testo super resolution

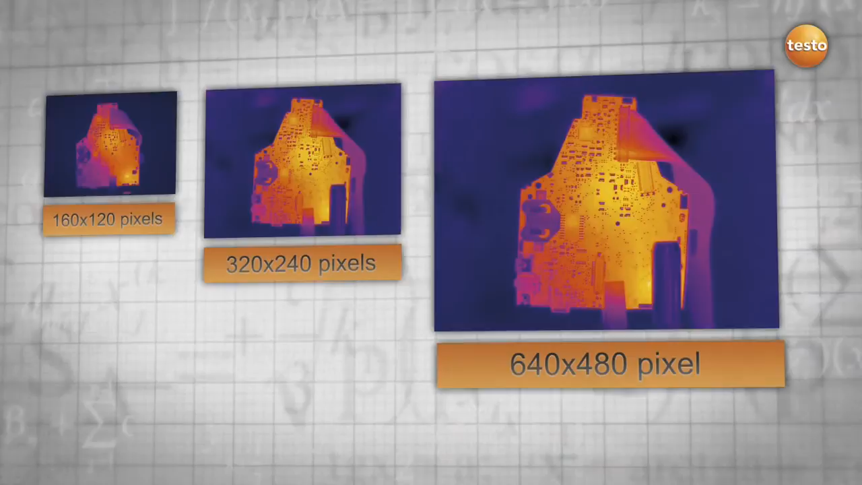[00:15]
imager a cut above the rest with four times as many pixels and a more detailed
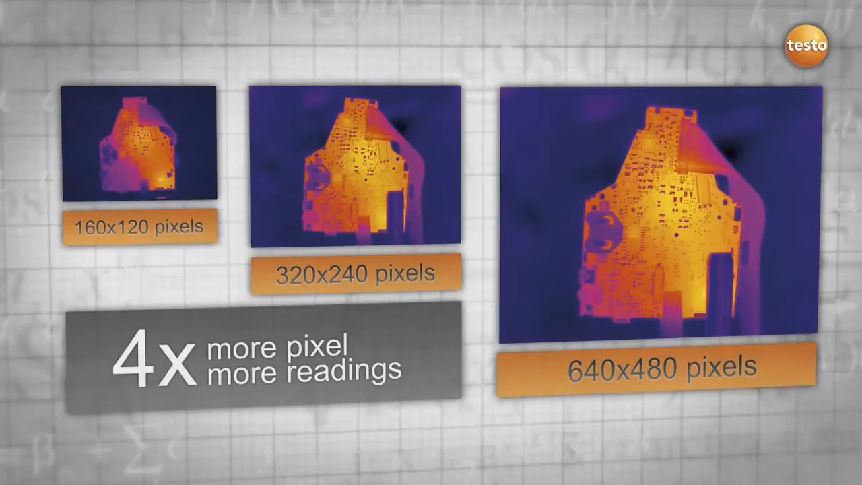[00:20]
picture the super resolution
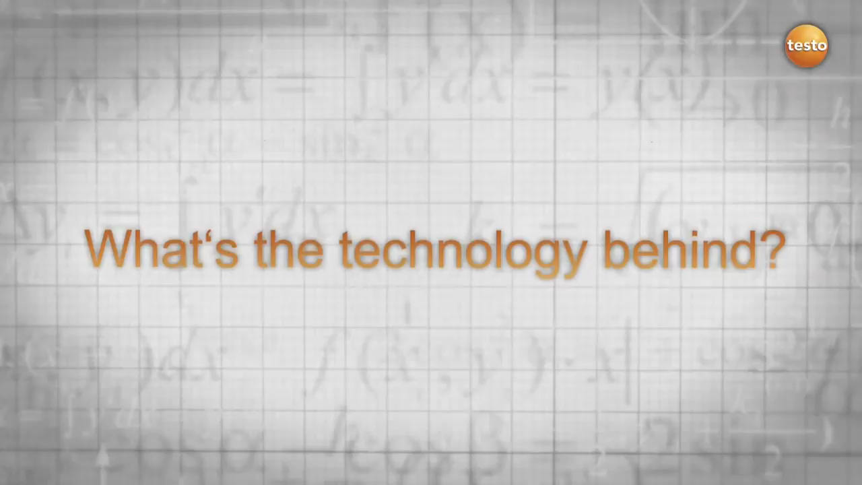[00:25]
technology uses natural hand movement and takes multiple images rapidly one
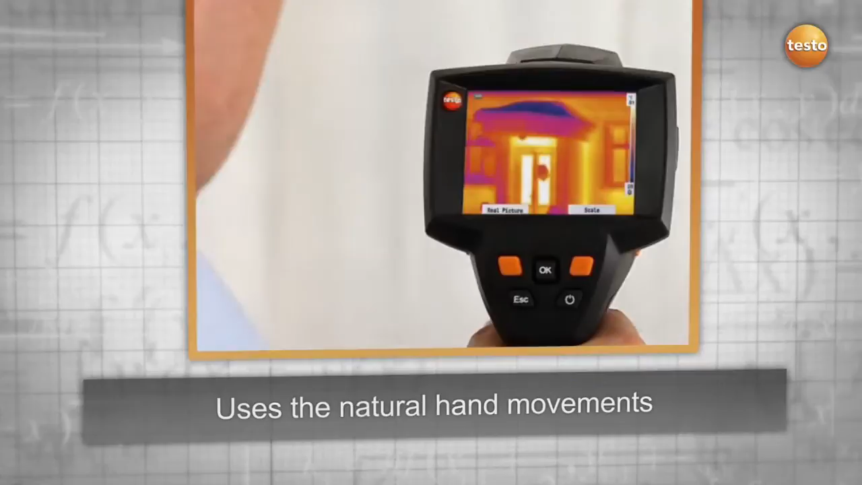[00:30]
after another which has likely shifted to each other using an algorithm these images
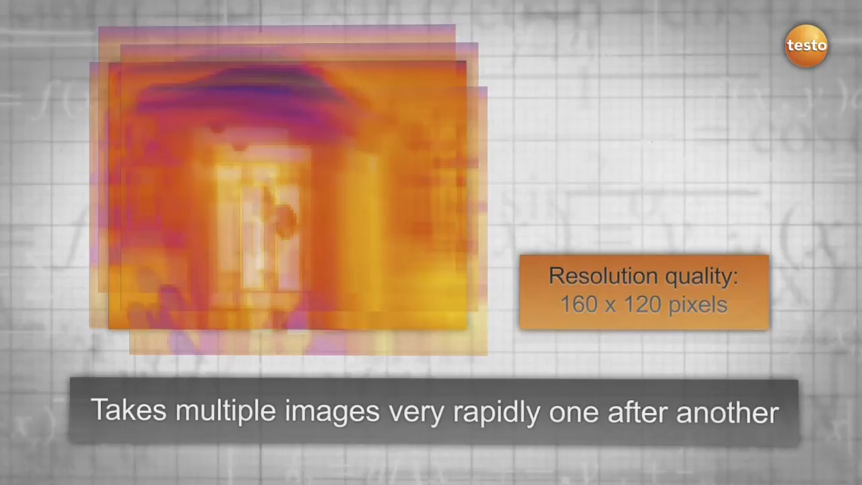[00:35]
are then calculated to obtain one image the result four times as
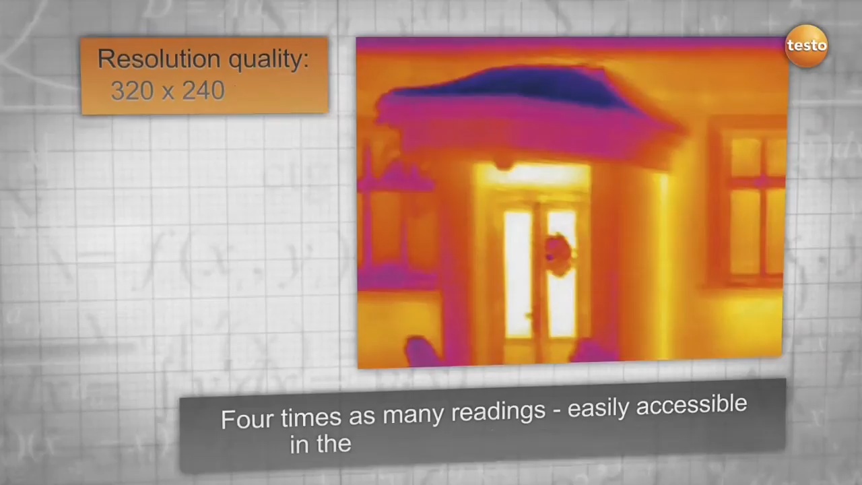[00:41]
many readings and a much better thermal image resolution it is important to
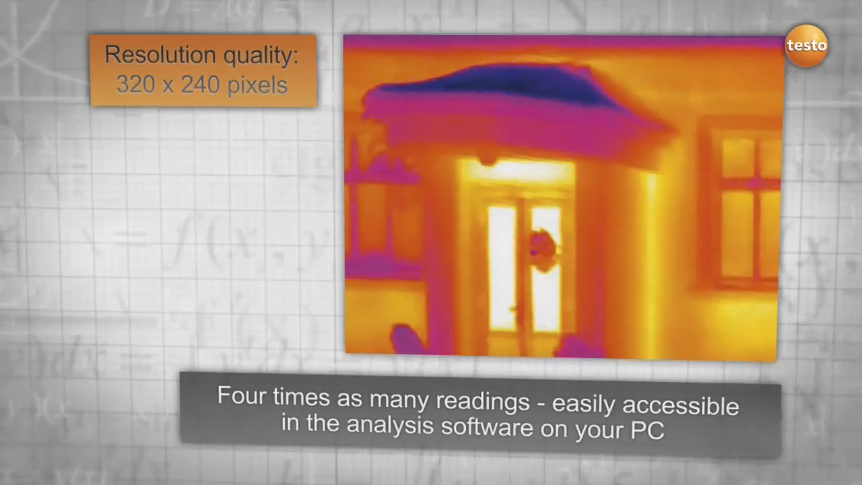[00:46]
mention that this technology captures real measuring values which can be compared to a higher
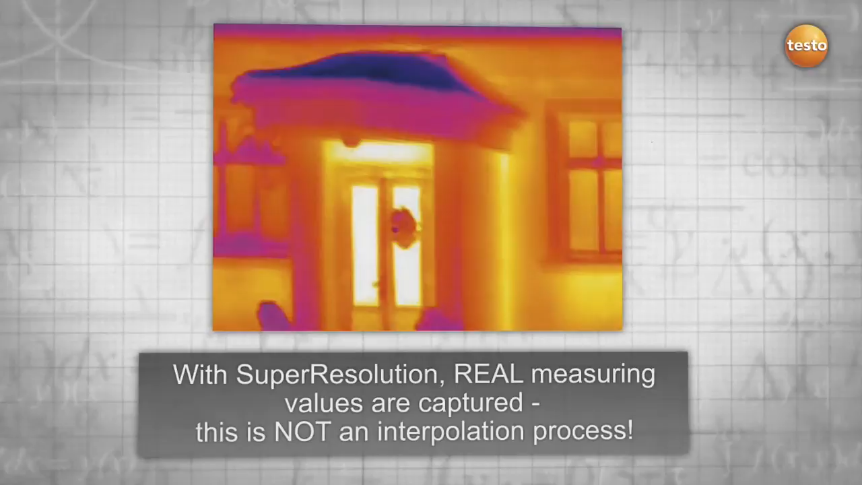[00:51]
detector resolution this is not an interpolation process where artificial interim values are produced the problem is well known small objects are invisible
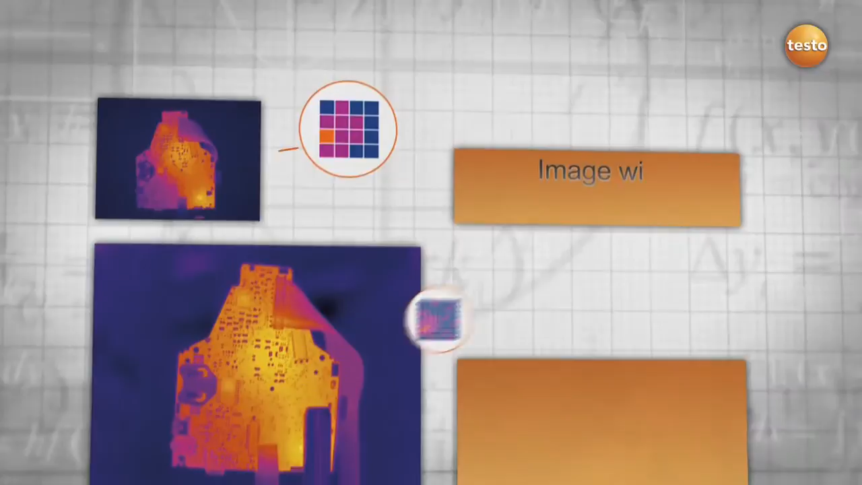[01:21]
you get more information out of your thermal images your result an improvement
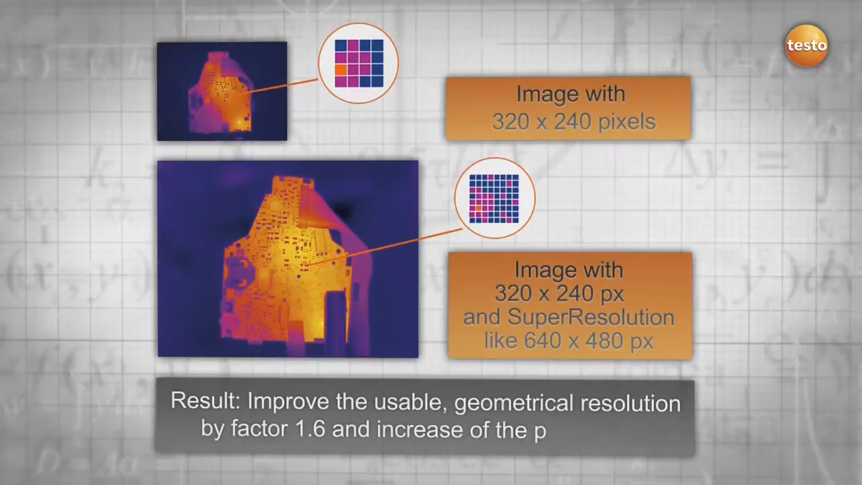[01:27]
of the geometrical resolution by 1.6 and an increase in your pixels
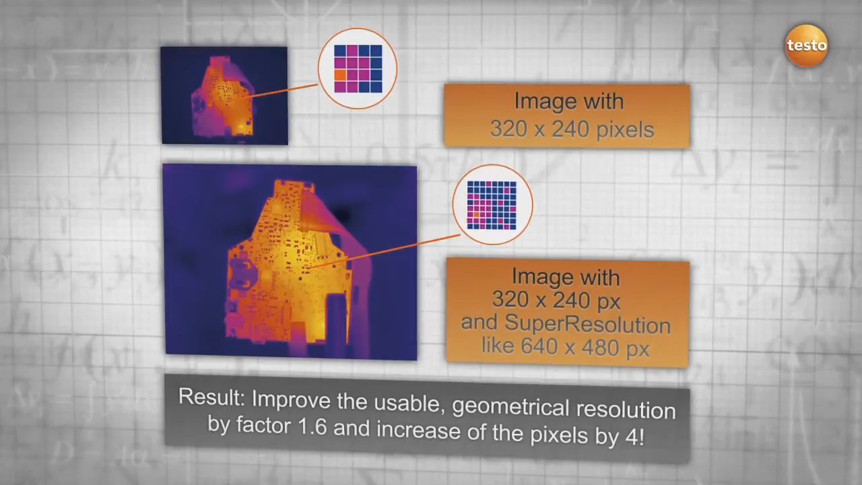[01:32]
by 4 for more details and safety
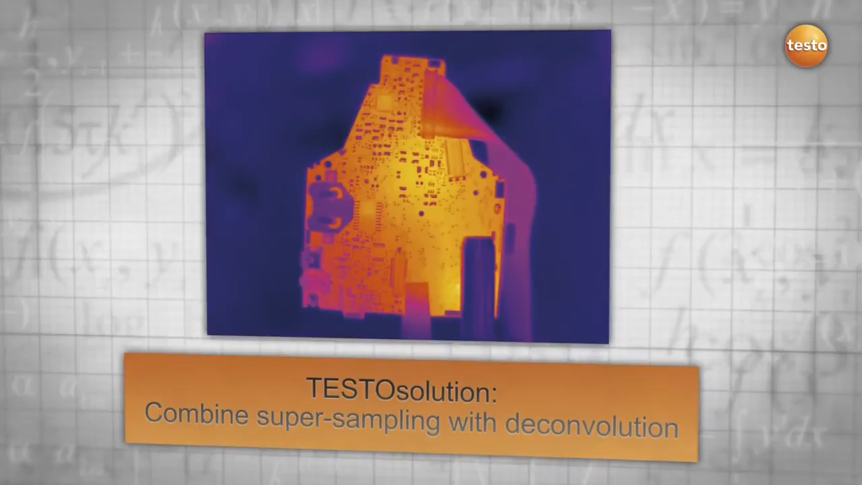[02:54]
testo solution all we need is the natural movement of your hand and a smart algorithm provided by testo